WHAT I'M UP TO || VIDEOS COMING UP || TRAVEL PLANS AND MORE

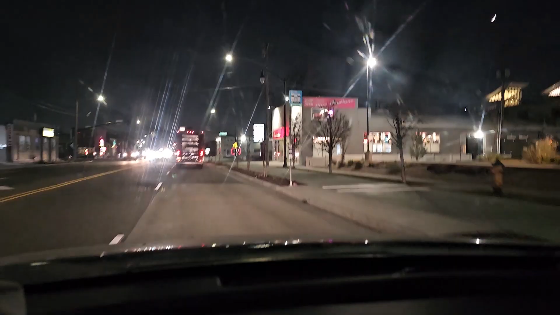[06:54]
So now I'm driving to my friend's place And then we record the video So stay tuned Interesting weather we have here in Utah It is 3 minutes to 6 o'clock But everywhere is so dark You would think it's probably 7pm or 8pm or something Yeah, just look at that Yeah So it's 5 57 You can see that Yeah, but Everywhere is dark